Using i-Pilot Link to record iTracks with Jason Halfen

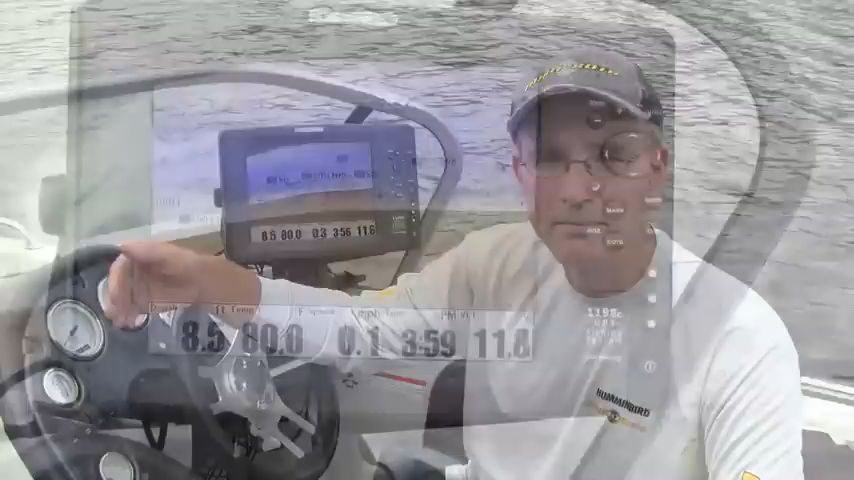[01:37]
Now once the eye track is recorded I'll go ahead and deploy my tarova and use my tarova with iPilot link to follow that recorded track. Now to record an eye track with the Humminbird fish finder what I'll do from this particular view is hit menu twice.
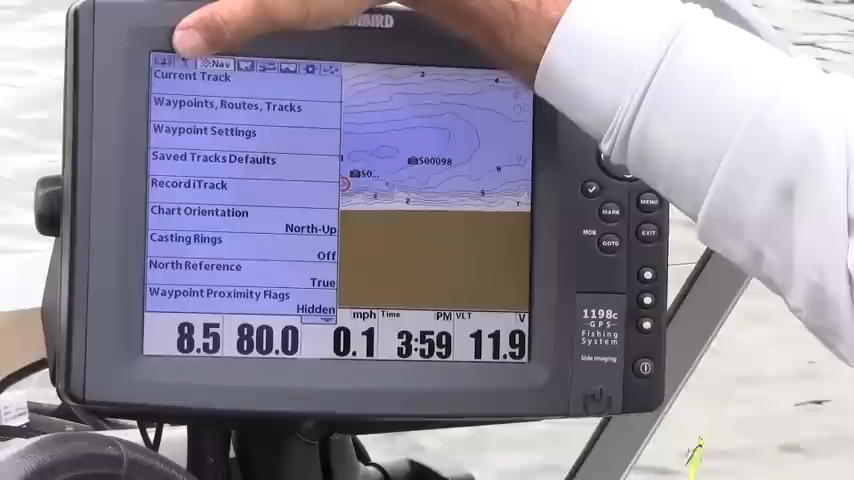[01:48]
When I hit menu twice all of the menu tabs will appear and what I want to do is select the navigation tab.
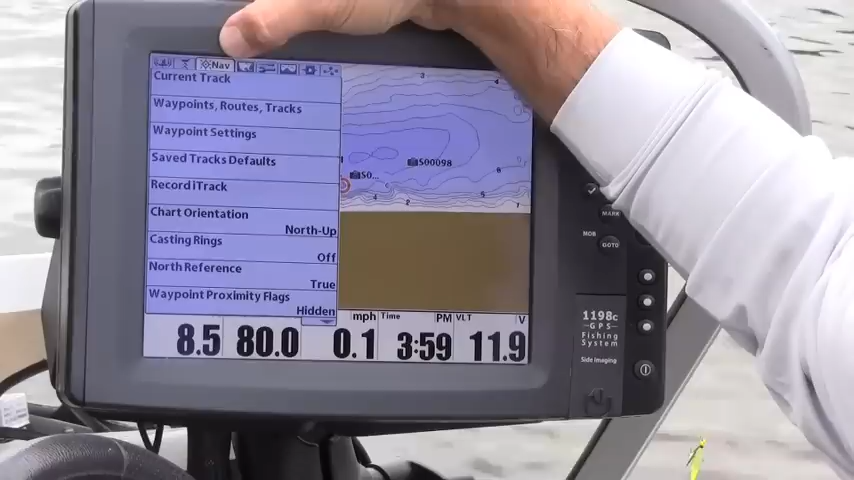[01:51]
On screen: speed 0.1 mph
I've selected navigation I'm going to scroll down
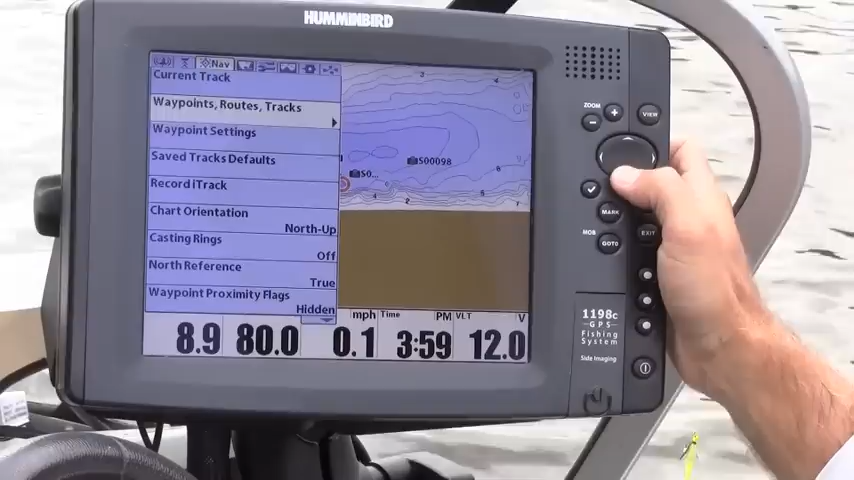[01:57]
On screen: speed 0.1 mph
to record eye track and arrow right.
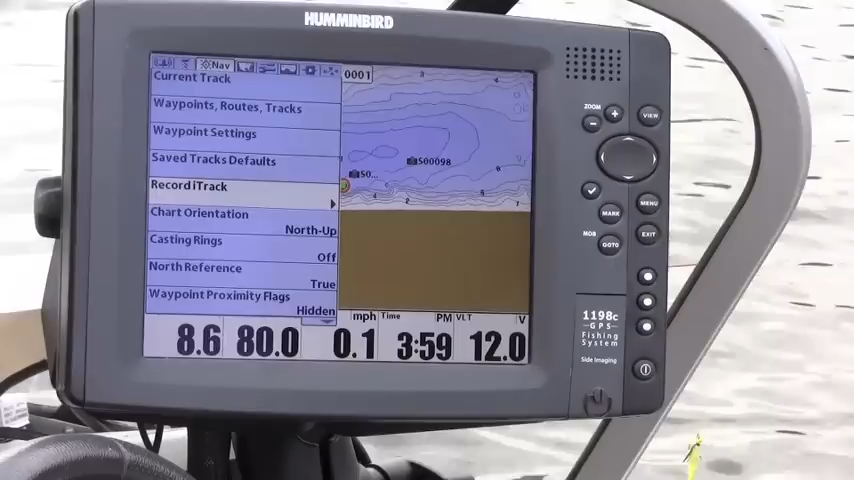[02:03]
Now we're using the Humminbird fish finder to record the eye track.
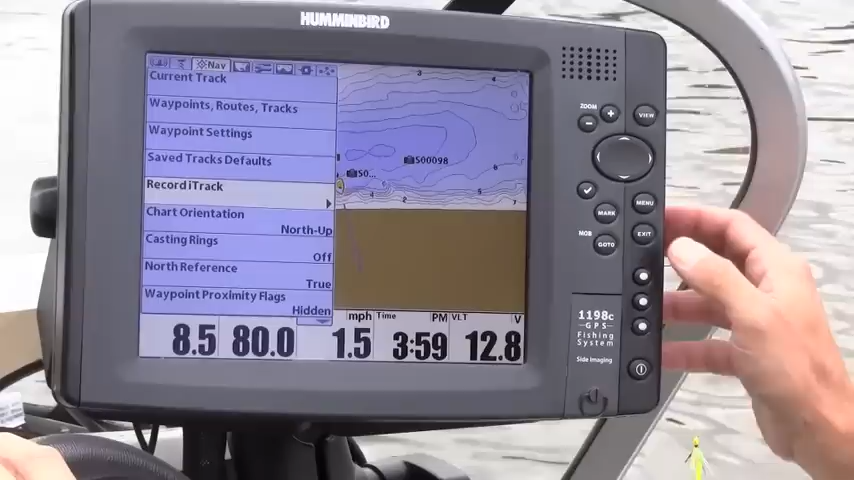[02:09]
On screen: speed 1.5 mph
You'll see while the eye track is recording a little alert message